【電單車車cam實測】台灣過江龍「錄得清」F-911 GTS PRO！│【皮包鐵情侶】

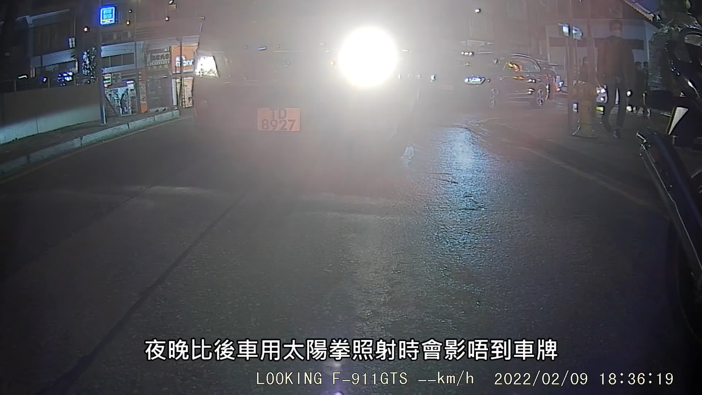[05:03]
會被後車用太陽拳照射的時候會拍不到車牌不過我們暫時試了幾次就算後車的車頭燈比較光我們可以順利地看得到它的車牌另外我們欣賞震光貓王的農場道就算你看到畫面震到這樣其實它在定格一刻都可以看得到車牌